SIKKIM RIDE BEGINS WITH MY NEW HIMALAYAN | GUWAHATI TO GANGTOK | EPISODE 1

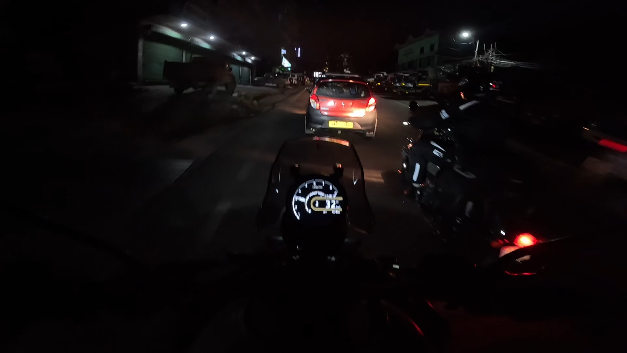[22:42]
आई लव गैंगटॉक बहुत बड़ा करके लिखा हुआ है, और ये वाला जो है ना MG मार्ग है।
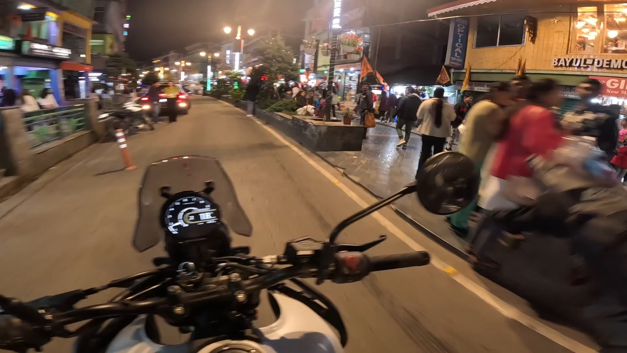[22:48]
बाप रे वॉकिंग स्ट्रीट है शायद ये, सब लोग पूरा मौज कर रहे हैं यहाँ पे।